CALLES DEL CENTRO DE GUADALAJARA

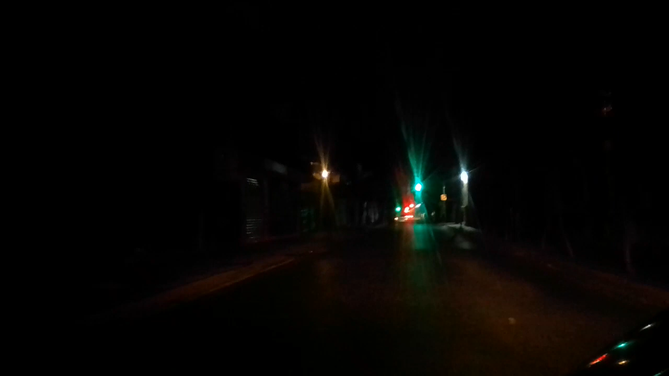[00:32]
desgraciadamente está totalmente oscuro en el local que es como Mariano Bárcena estamos en el centro de Guadalajara, donde originalmente la gente ubicaba la calle Juan Manuel por la
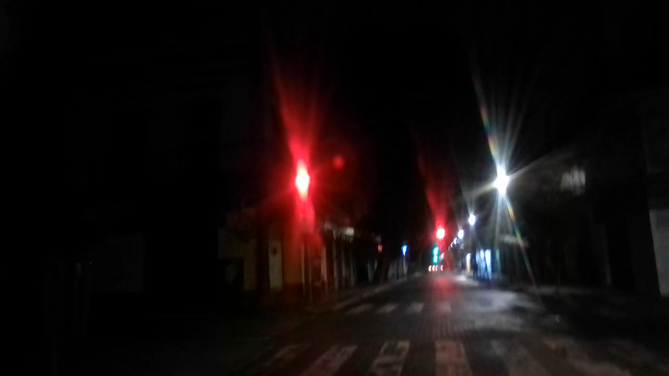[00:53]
venta de juguetes que poco a poco se ha ido como cambiando de giros hay muchas papelerías, hay muchas tiendas de fruterías y tiendas de como de cereales y todo eso seguimos caminando por la calle Juan Manuel
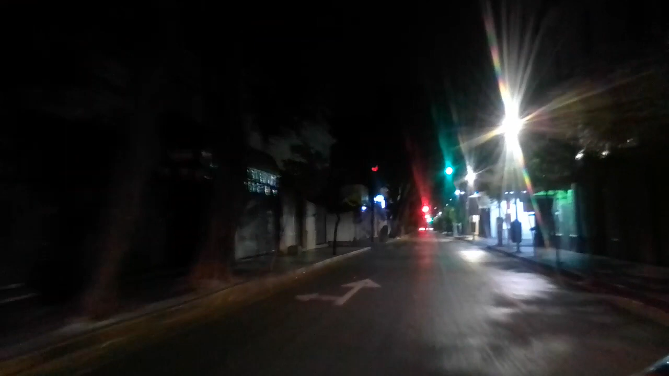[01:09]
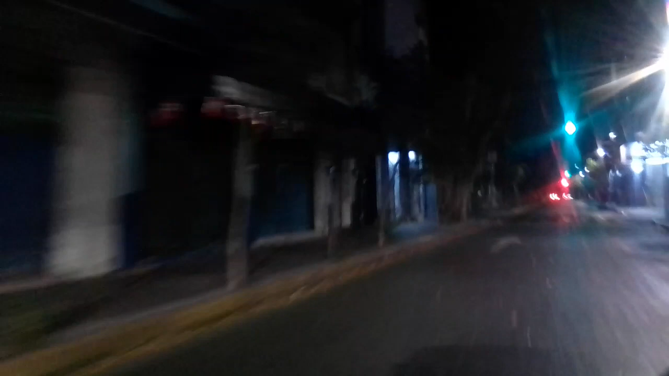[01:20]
llegamos a... ahora se llama Paseo Alcalde originalmente se llamaba Avenida Alcalde ahora ya es Paseo Alcalde